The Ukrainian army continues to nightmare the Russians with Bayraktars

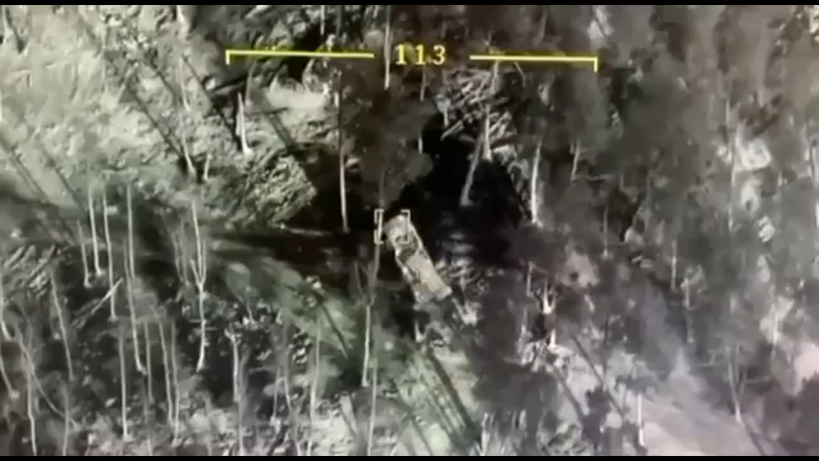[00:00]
The Ukrainian army continues to nightmare. The Russians with Bayraktors, Uregan, destroyed.